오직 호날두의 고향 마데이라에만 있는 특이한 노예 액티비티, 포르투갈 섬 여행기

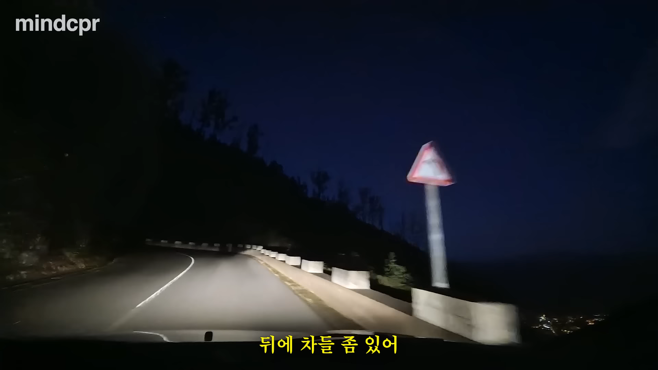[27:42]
Yeah, so many cars. Super scary. And some place raining. It's raining.